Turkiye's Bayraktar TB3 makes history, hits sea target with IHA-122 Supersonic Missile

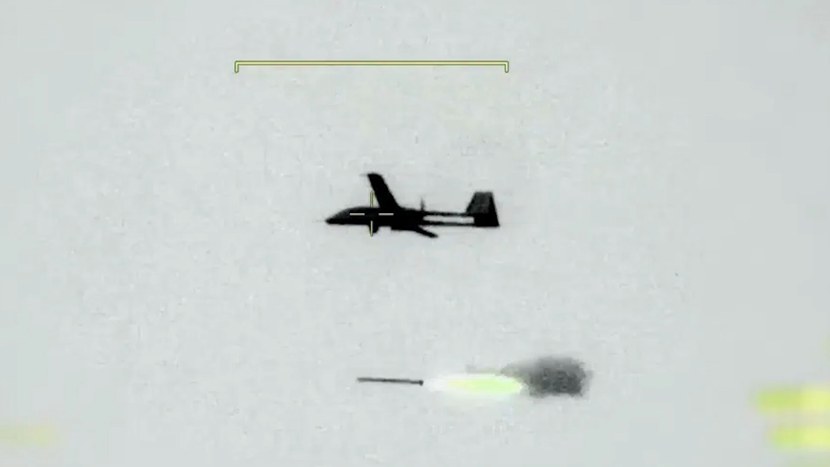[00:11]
This event represents a historic first, a drone launched from a short runway-capable platform has achieved a precision strike on a distant maritime target in coordination with another airborne unmanned combat aerial vehicle.